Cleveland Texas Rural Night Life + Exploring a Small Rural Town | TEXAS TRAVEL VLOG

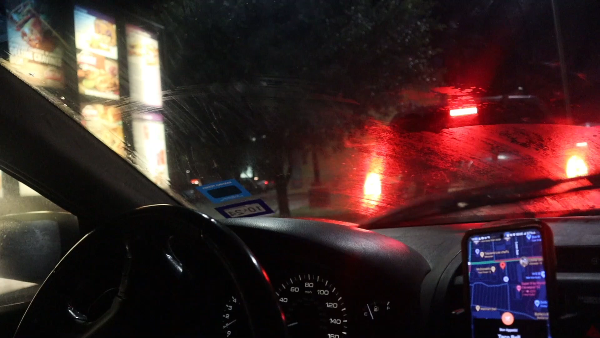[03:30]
spot in town it's lit at this Taco Bell so I'm eating Taco Bell